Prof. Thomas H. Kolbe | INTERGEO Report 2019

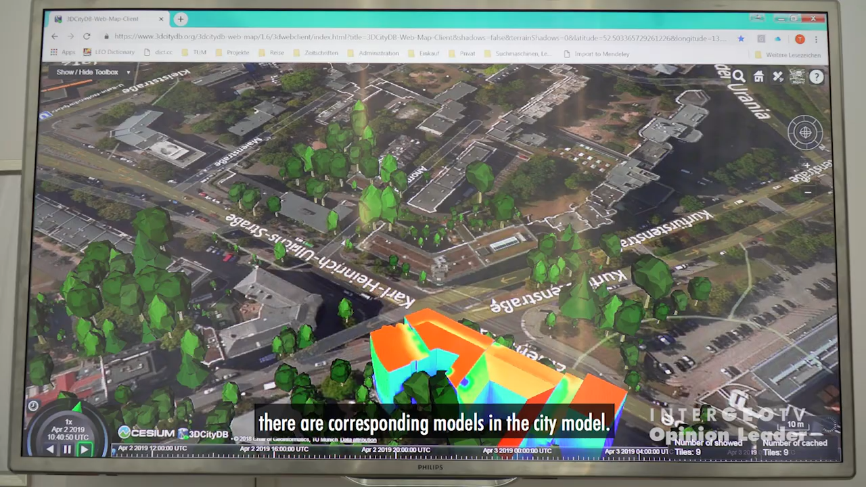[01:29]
Und das heißt, man könnte sagen, wenn da draußen ein Gebäude existiert, dann gibt es eben auch im Stadtmodell ein entsprechendes Gebäudemodell. Und zu der Straße gibt es eben auch ein Straßenobjekt. Der Baum hat ein Baumobjekt.